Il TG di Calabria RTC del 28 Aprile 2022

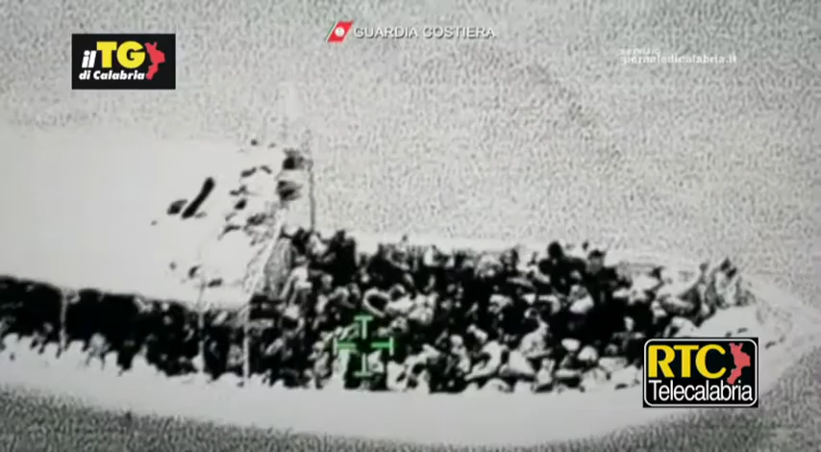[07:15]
Nuovo svarco di migranti a Roccella Ionica nella Locride dopo i 71 profughi